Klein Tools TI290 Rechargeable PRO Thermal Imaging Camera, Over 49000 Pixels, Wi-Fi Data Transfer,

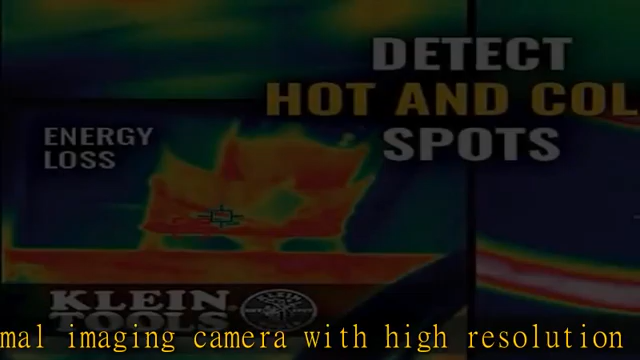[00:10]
easily capture, store, and share thermal images with KleinTools free
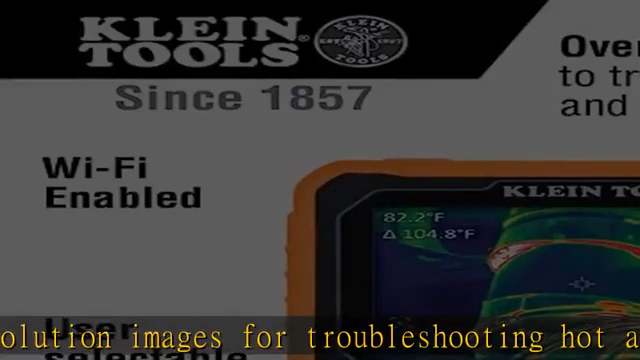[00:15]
On screen: spot 82.2°F
app available in Google Play Store and the App Store user selectable temp,
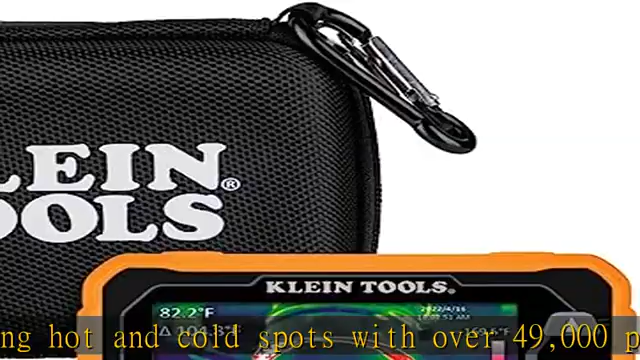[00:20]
chose high and low temperature alarms from minus 4 to 752 degree Fahrenheit,
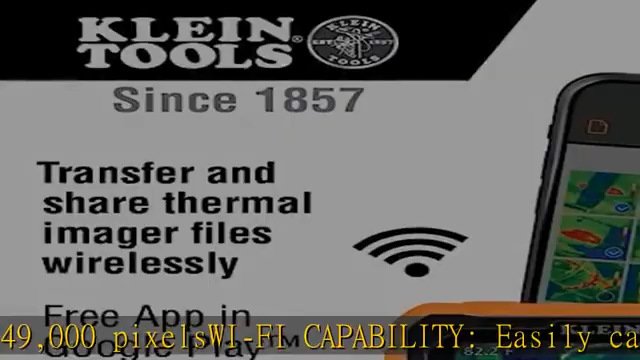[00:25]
minus 20 to 400 degree Celsius, rechargeable,
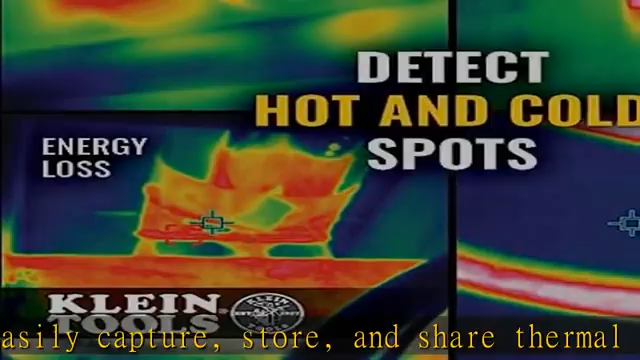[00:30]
imager comes with a micro USB charging cable and a soft molded storage pouch with carabiner.
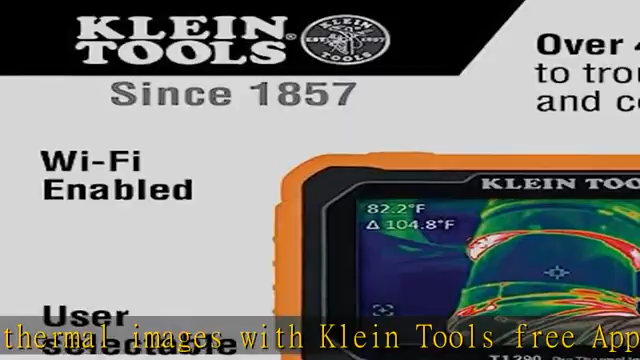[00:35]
On screen: spot 82.2°F
Clip 3 color palettes, chose from ironbow, rainbow, or grayscale to best capture the thermal event adjustable emissivity,
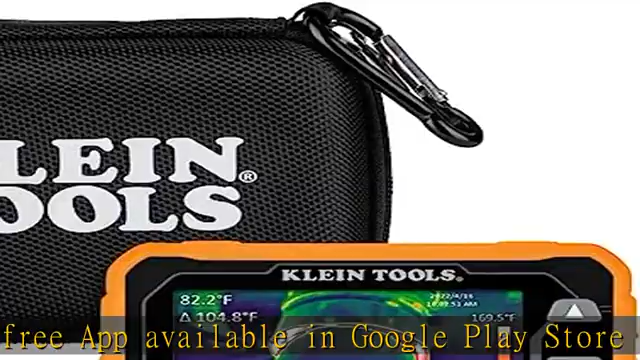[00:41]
On screen: spot 82.2°F
levels can be adjusted from 0.01 to
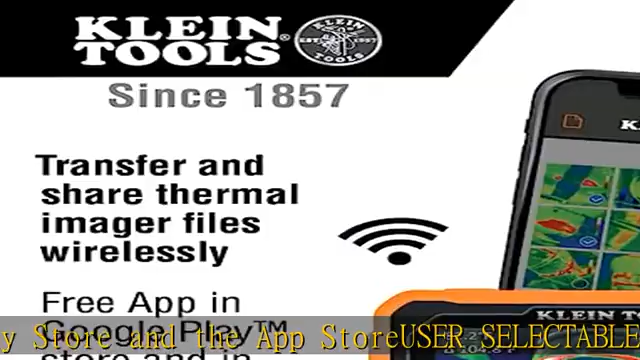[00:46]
0.99 to enable accurate measurements for most materials durable,
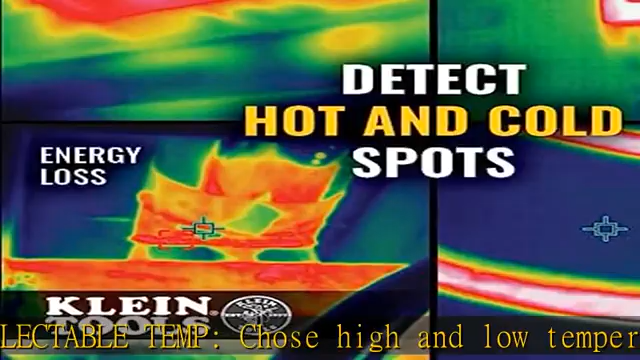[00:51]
thermal imager is built to withstand a 6.6 foot, 2M,
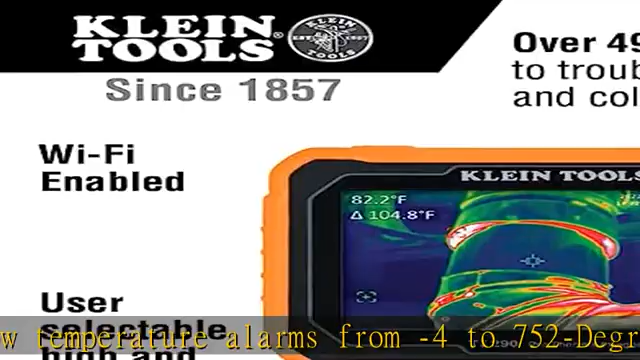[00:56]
On screen: spot 82.2°F
drop see more product details in the description to get this product today at the best price over 49,000 pixels,
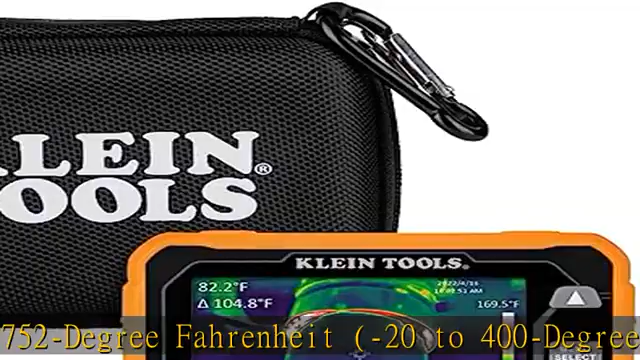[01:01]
On screen: spot 82.2°F
thermal imaging camera with high-resolution images for troubleshooting hot and cold
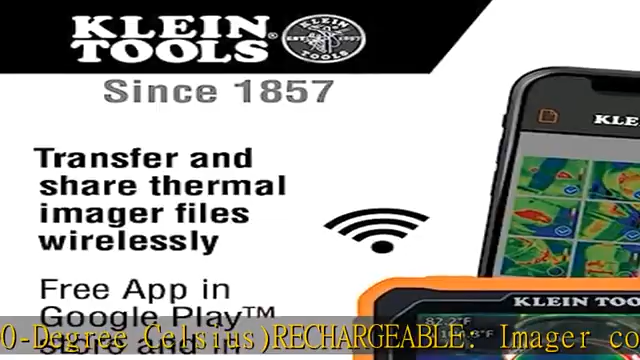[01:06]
spots with over 49,000 pixels Wi-Fi capability,
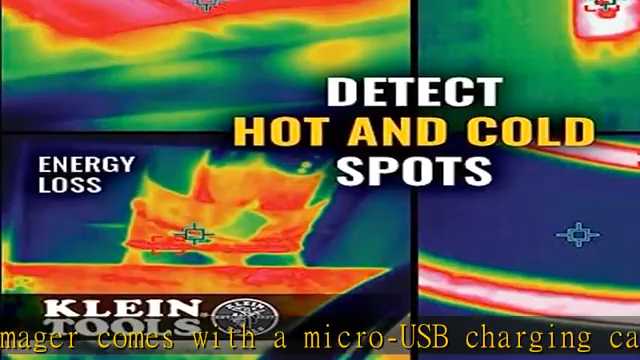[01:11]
easily capture, store, and share thermal images with KleinTools free app available
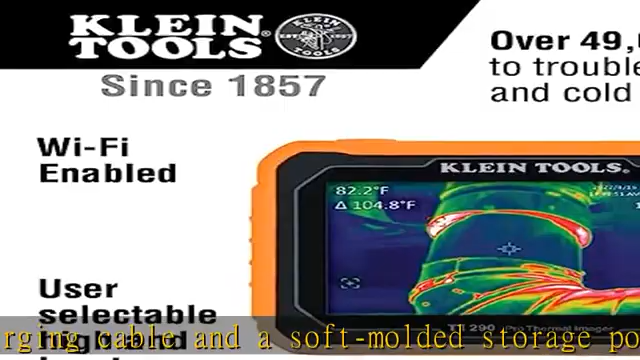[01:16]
On screen: spot 82.2°F
in Google Play Store and the app store user selectable temp,
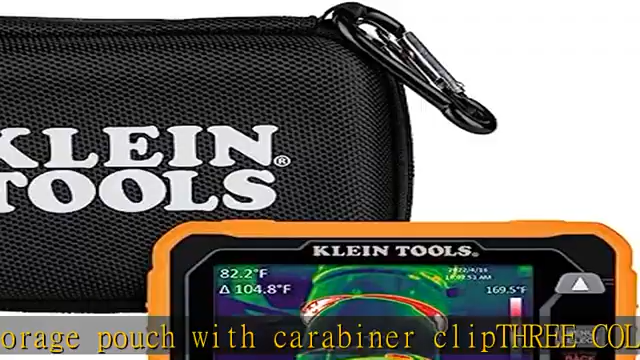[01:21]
On screen: spot 82.2°F
chose high and low temperature alarms from minus 4 to 752 degree Fahrenheit, minus 20 to 400 degree Celsius,
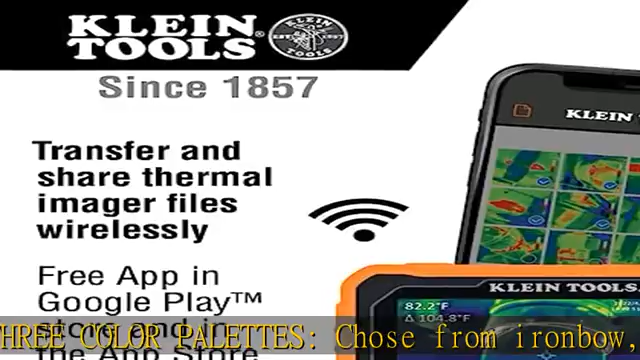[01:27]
rechargeable,
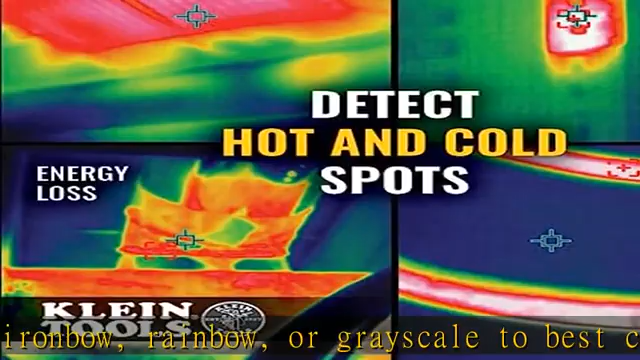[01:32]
imager comes with a micro USB charging cable and a soft molded storage pouch with carabiner clip 3 color palettes,
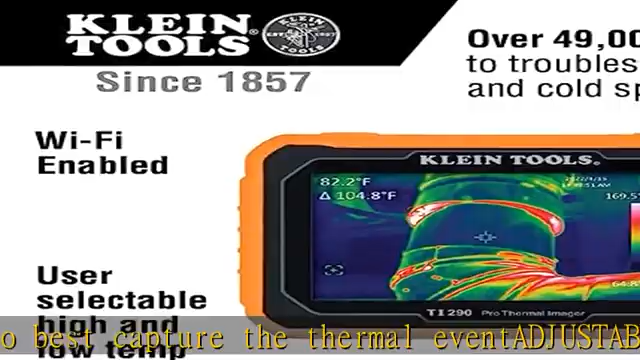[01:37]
On screen: spot 82.2°F
chose from ironbow, rainbow, or grayscale to best capture.